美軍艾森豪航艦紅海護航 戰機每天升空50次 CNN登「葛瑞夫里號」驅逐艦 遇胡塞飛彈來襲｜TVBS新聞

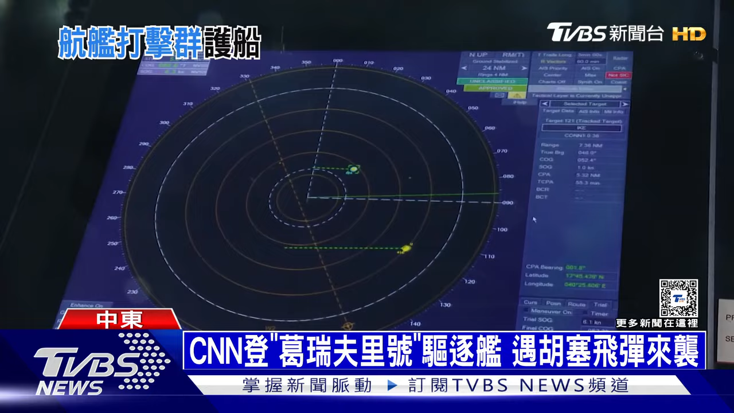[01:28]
CNN記者還登上同個打擊群的博客級驅逐艦葛瑞夫里號恰好相位陣列雷達就偵測到有胡塞的飛彈來襲